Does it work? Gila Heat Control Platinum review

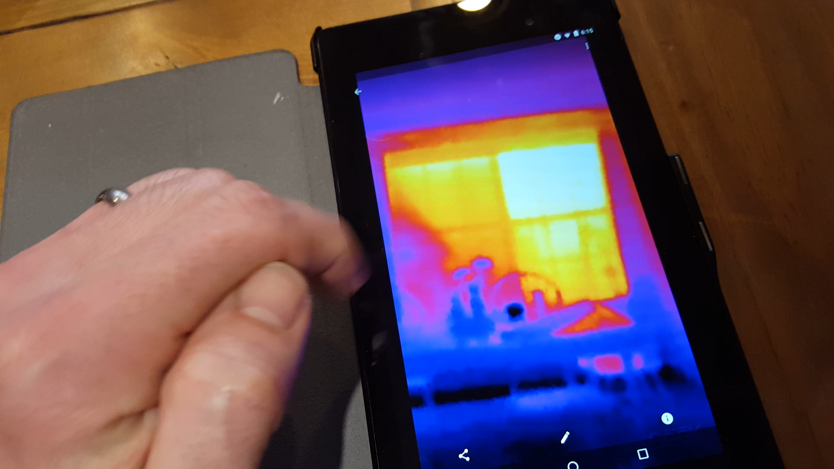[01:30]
and of course it gets a little cooler the lower it goes and then this is the side with the window tinting you can see it's definitely different colors here's my porch the shadow from the porch and of course the interior you can see where
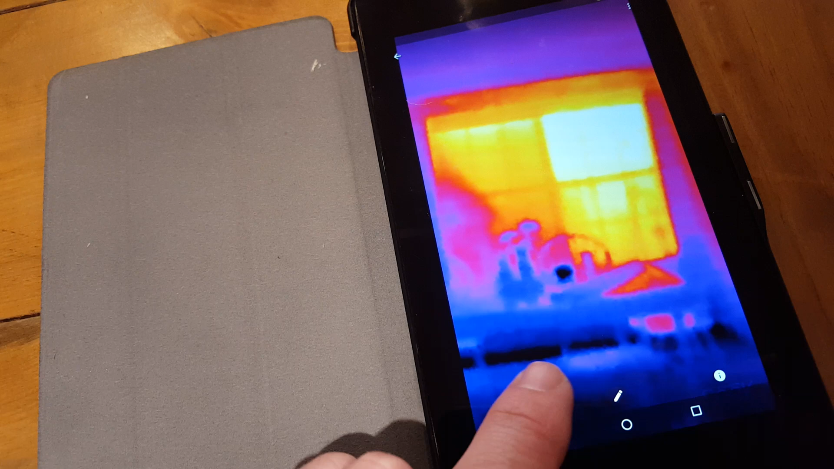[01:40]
the coldest spots along the corners of the tile floor and here you have some heat kind of leaking in from the window so the temperatures that it read was 86 on the left side with
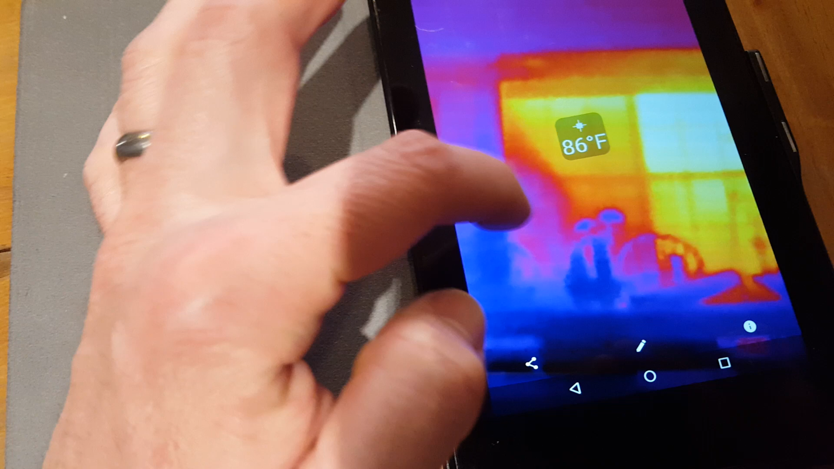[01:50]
On screen: spot 86°F
the thermal coating with the heat control window film and then
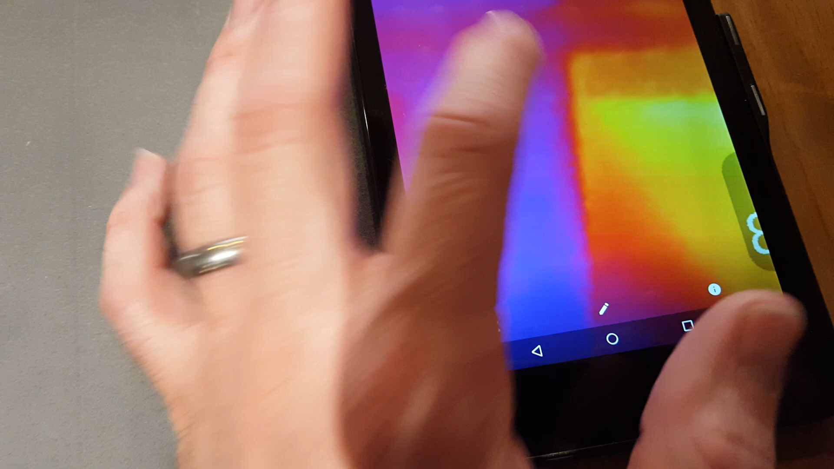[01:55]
on the right side it was reading 99 degrees now